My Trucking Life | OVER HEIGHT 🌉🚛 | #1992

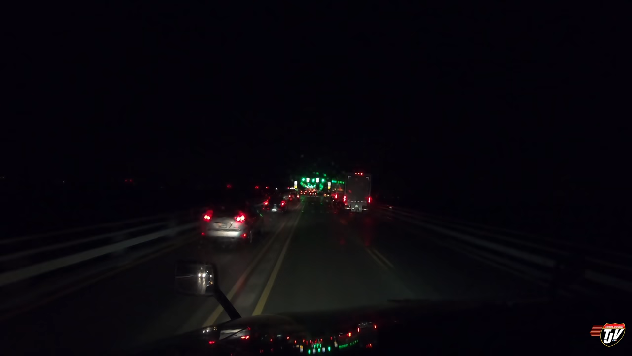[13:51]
We couldn't fit under the Chesapeake Tunnel, so we're going over tough. Apparently, there's something going on here. I had to sit and wait for almost a half hour, uh, with all these people here, because the bridge was closed for a little while. I'm not sure why. I thought I saw police lights up here. It's a big bridge. I wish we could see it during the day, but... All the way back here, just to get over the water.
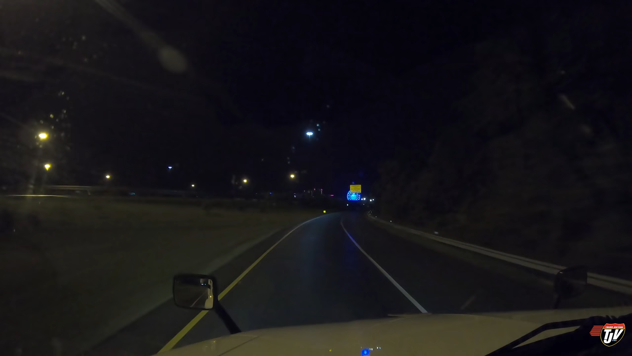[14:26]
Just going around Washington, D.C. United States Capitol. There's a big blue Ferris wheel over there. We got an amusement park? That's pretty cool. So, I'm not sure if you'll be able to see it, but off to our right is the Washington Monument. Once we're on the bridge, you'll probably be able to... I don't know if the Fish Island's a little that far. Let's get up here. A lot of power in that city.
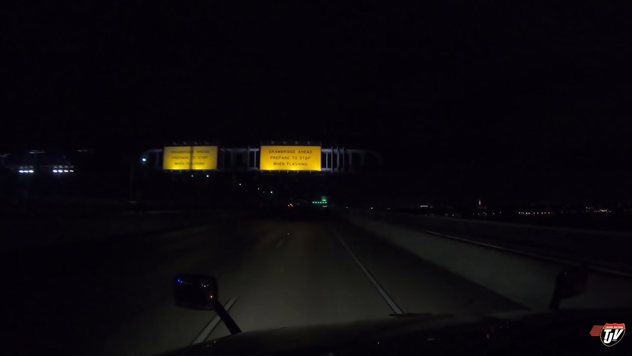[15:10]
Straight down that... What do they call it? A corridor? Right in front of that. Straight to my right right now. I think this is the closest I've ever been to the United States White House. One day, I hope I can go there and get a tour. That'd be cool.